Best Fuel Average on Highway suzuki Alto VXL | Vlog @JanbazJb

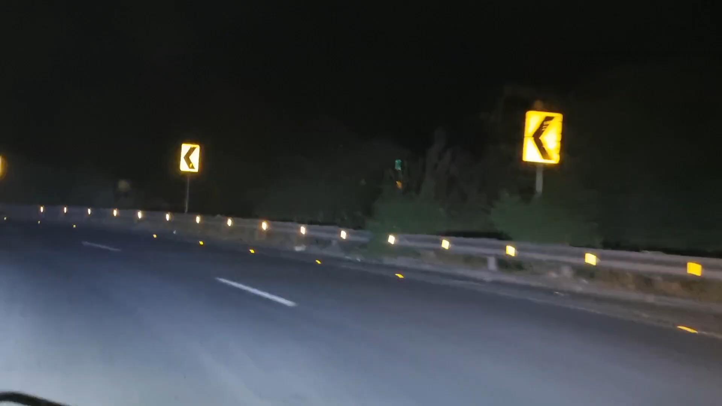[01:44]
क्या स्नारियों है अशुरत आपक कि हम लोग मोटरवे बे तश्रीव ला चुके हैं और इस ही हमने बंद कर लिया क्योंकि मौसम हो गया ठीक और
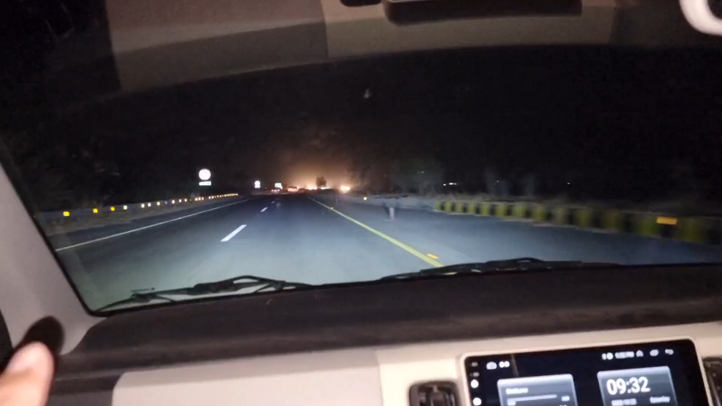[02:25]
मतब कोई खड़े आप ऐसे ऐसे हम चलते हैं शायद वो गाड़ी में आपको बंप्स ना नदर आ हैं ये मॉबायल में स्टेपलाइजेशन
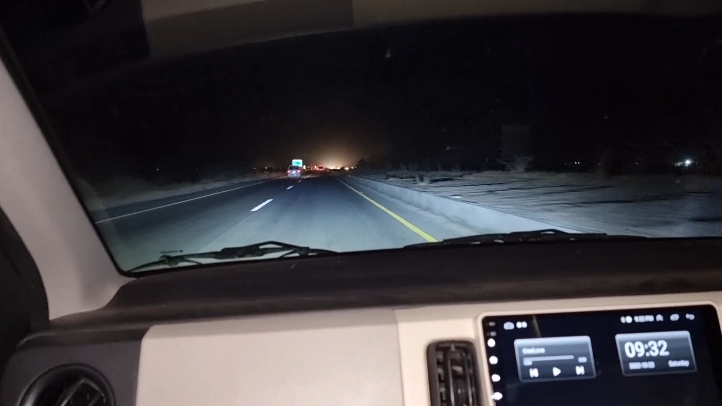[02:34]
की वज़ए से लेकिन शदीद बंप साते हैं ऐसी है बही और ये मोटरवे कम है और हमें कोई बाइपास रोड ज्यादा लगता है
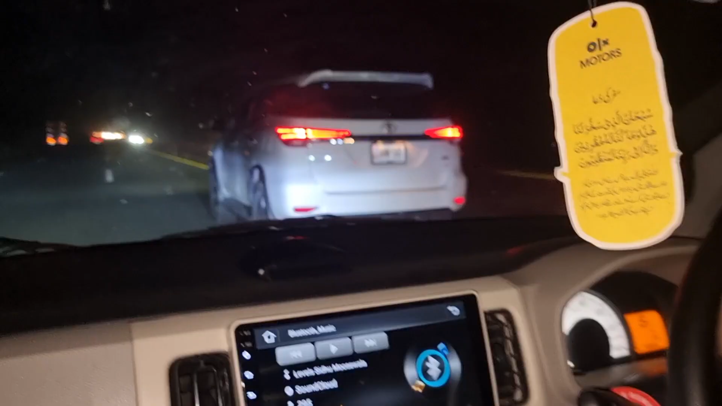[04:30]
मारी रेस हो रही है अल्टो
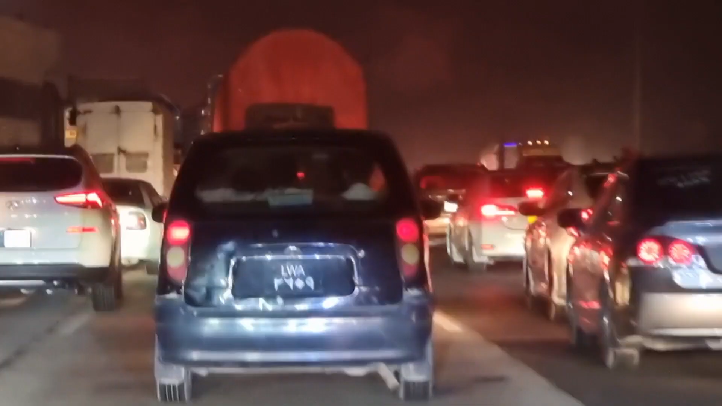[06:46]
है ट्रैफिक की कोई शदीद लाइने है और हम लोग और
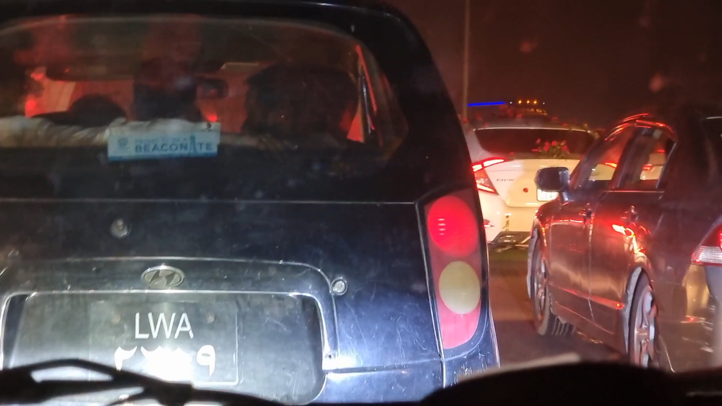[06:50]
अर अ के रूक गए हैं अब अम लोग अर्मेंटर हो गया है बाकी हम वहां वहां भी आगे हैं और बाकी सिर्भग पार में तकाता हूँ अहां जी बाइवल
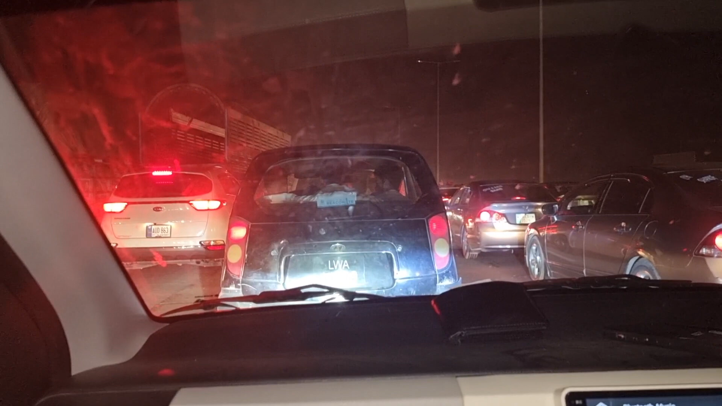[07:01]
आज वीकेंड पे संडे को राश्य होता है ना इतना
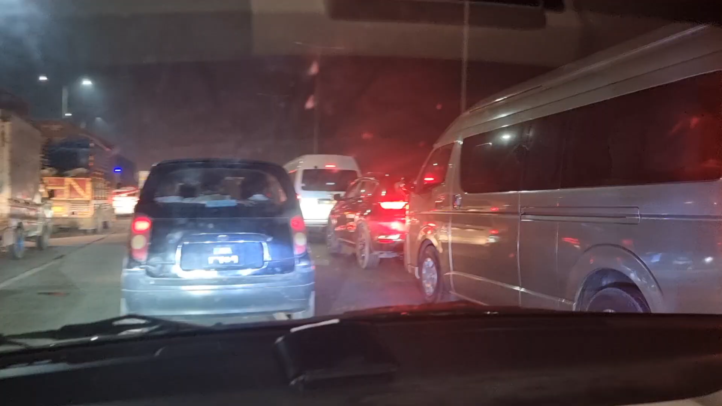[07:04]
इस तरह की पहले ट्राफिक बता कहां दिखी थी पिशावर मोटर वे वह जो इस्लामाबा टूल को आजा था था ना वहाँ भी एक किलोमेटर के ग्रीव ग्रीव लाइन लगी लगी बाकी सारी है
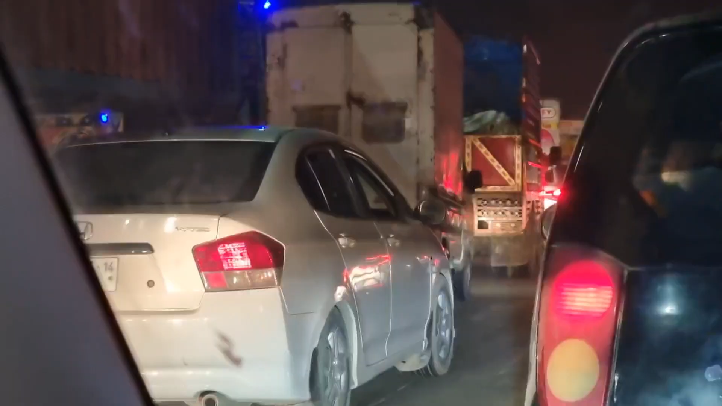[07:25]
बस ठीक है पहुंच जहेंगे लगें लोग इधर भी लगे में इधर को जा र
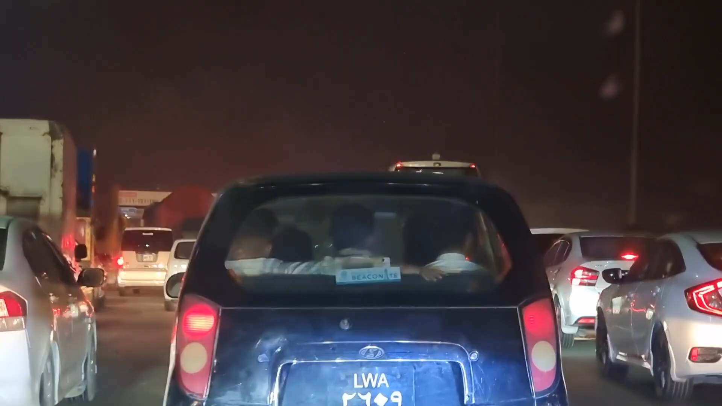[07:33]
जिसको जहां रिखार गाड़ी ना बागे वह देखे वो से ये करोला वाला निकल रह है जिसको जिदर को मिल रही है वहां से बस निकलनी कि कर रहे है